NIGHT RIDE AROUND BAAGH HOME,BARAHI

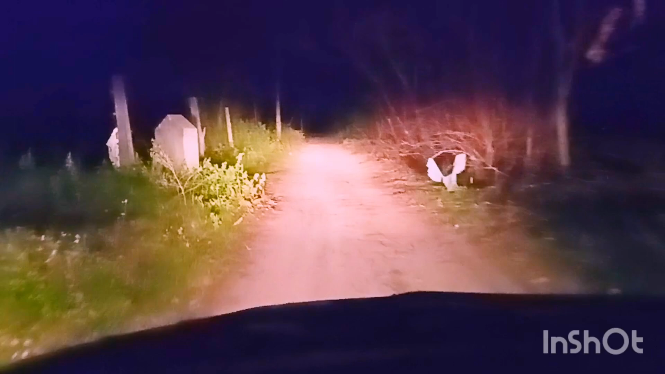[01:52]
सनाटा है बिलकुल है यह रास्ता जाता है
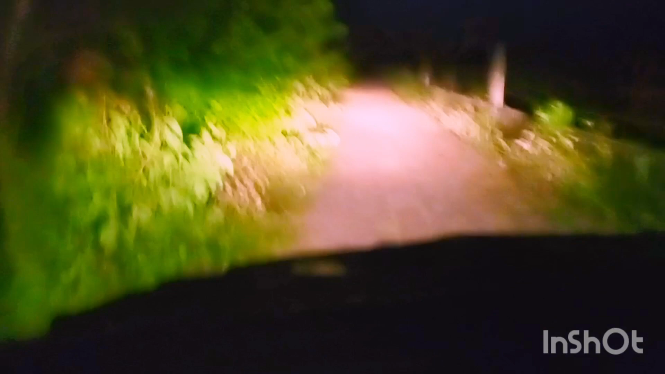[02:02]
जंगल को जंगल की किनारे इस्तित्य पर आहीं नहीं मंद्र आपको सामें इसे 200 मिज़र के बाद रास्ता बंद है बगल में फार्म में काफी बड़ा यहाँ
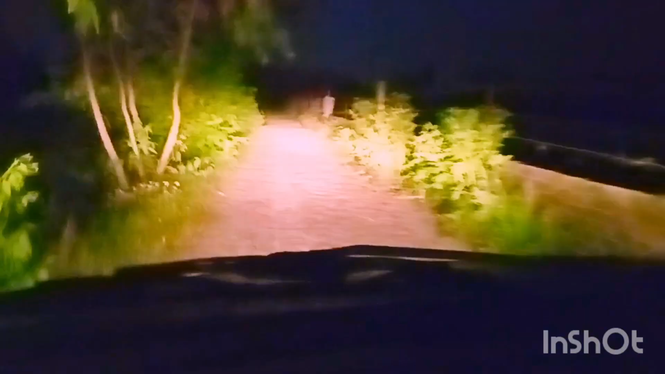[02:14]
पर वैल्ड इनिमेल्स का काफी मुवमेंट रहता है रात को इदर कोई नहीं आता है मंदिर पे शायद पहले एक महादमा जी रुखा करते थे लेकिन अभी तो वहाँ पे सर्नाटा
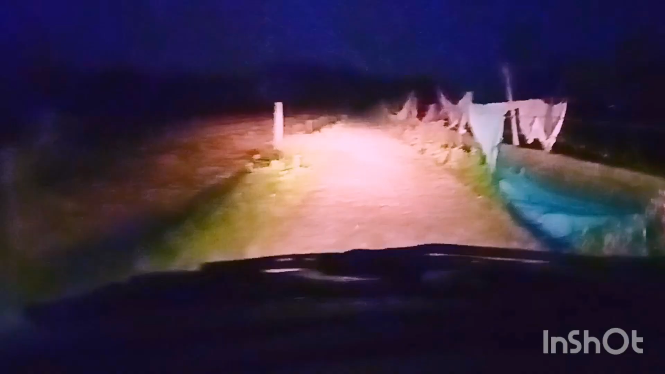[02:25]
ही लग रहा है मुझे बोई लाइट किसी तरीके की नहीं दिख रही है चलिए राज पर चक्कर मार के आते हैं लिखाते हैं
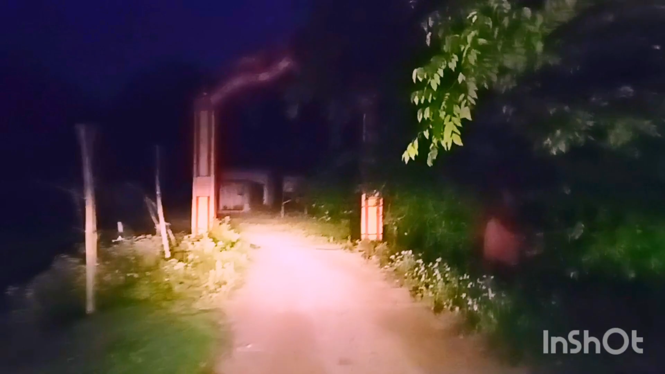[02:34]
अब हम आ चुके हैं बराही रेवी मंदिर के कैंपस में बेल्कुला देरा पड़ा हुआ बेल्कुला जंगल का किनारा है यह वह शायद हम लोग गाड़ी से नहीं उत्रेंगे